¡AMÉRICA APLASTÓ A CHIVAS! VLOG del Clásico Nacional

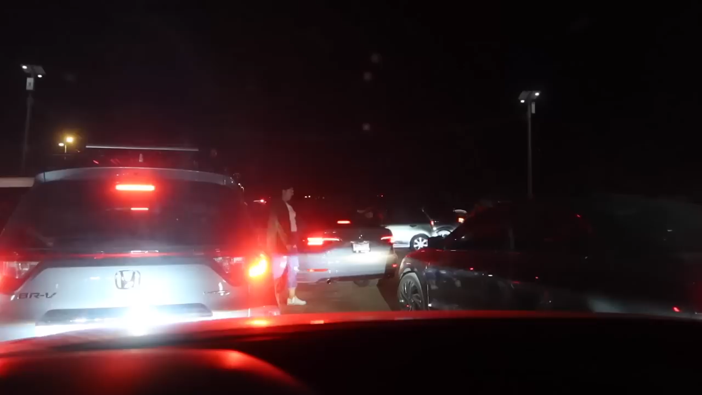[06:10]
Han pasado 15 minutos y seguimos aquí, en el pinche estacionamiento. No avanzamos. No avanzamos ni 15 metros. No mames.